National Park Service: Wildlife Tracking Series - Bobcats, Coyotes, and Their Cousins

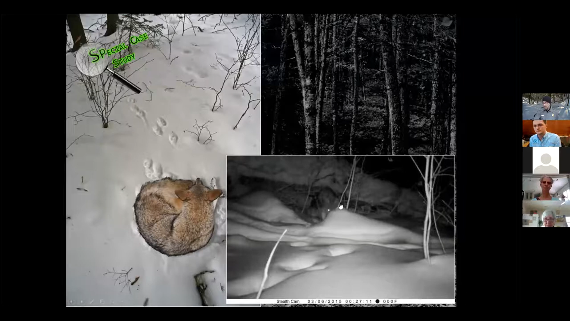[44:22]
maple that had fallen over and that coyote did um spend uh you know several hours um underneath this for a little bit possibly a little bit more shelter um um it's down there's leaves and everything over in there from the maple that had fallen and um you know it did den up in there which is uh you know pretty neat to be able to see that as well uh i didn't do too much of a close-up